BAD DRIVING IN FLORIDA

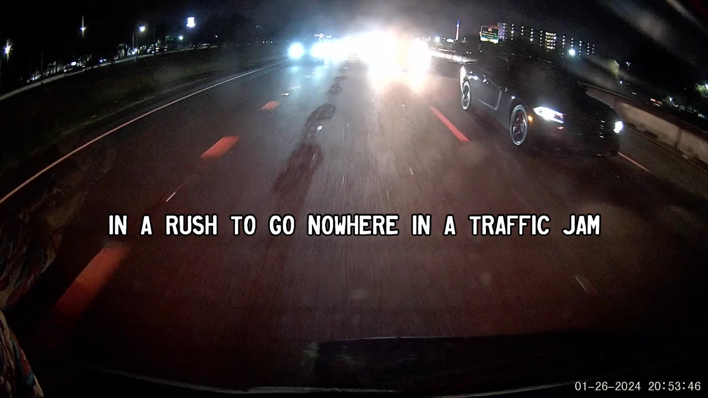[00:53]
Whoa. Settle down, dude. Where are you going? Have you ever seen where do you expect to go at that speed? A truck.
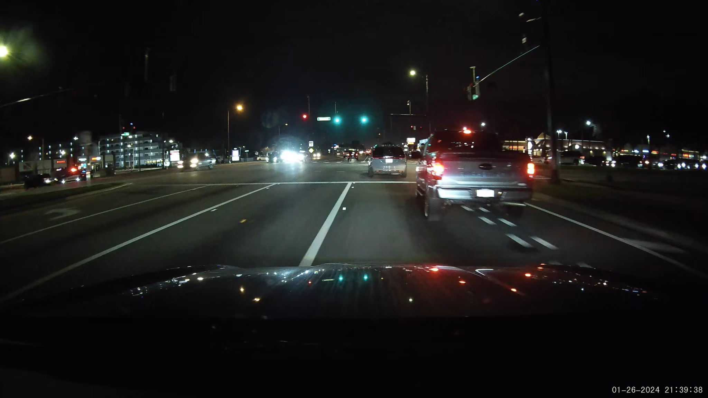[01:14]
But he was a Georgia driver. In a quarter mile. Yeah, or something.
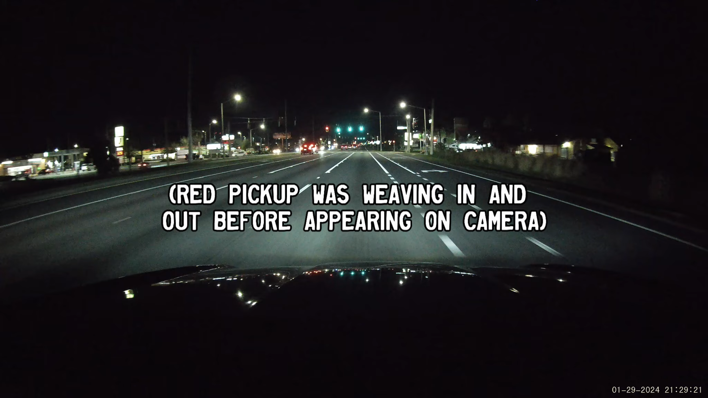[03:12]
Got this fast truck here. Oh, Maryland! this truck from Maryland's driving a little erratically. We got, oh, there's the guy who cut me off at the yield earlier, the guy from Ontario. And a Bronco.